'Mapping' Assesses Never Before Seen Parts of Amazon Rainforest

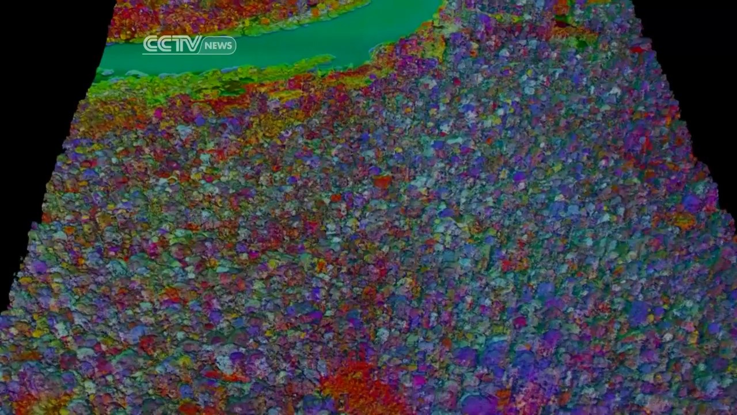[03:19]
Meanwhile, a spectrometer measures in living colour the number of plant species in the forest canopy by sampling the chemical and light-reflecting properties of the leaves.
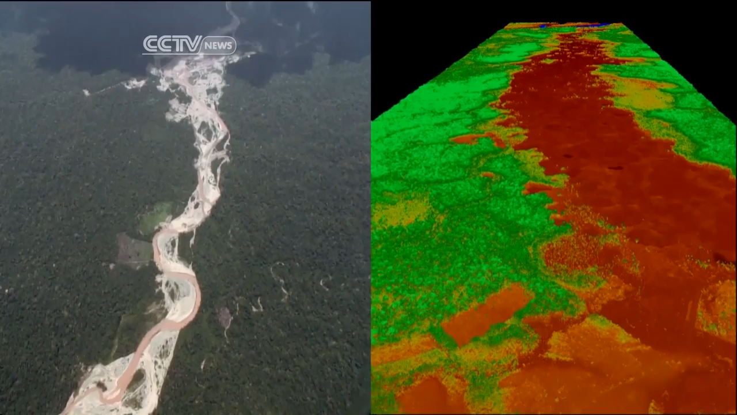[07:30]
It's seen areas of utter devastation, like these river systems, which are vital to the rainforest ecosystem,
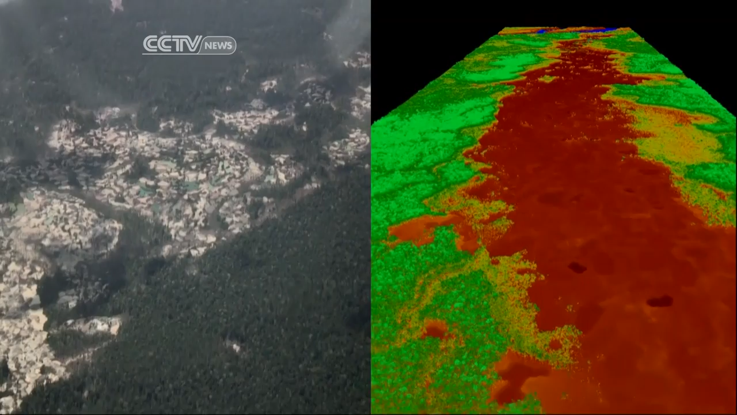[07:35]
torn apart by illegal gold mining in Peru's southern Magda de Dios region.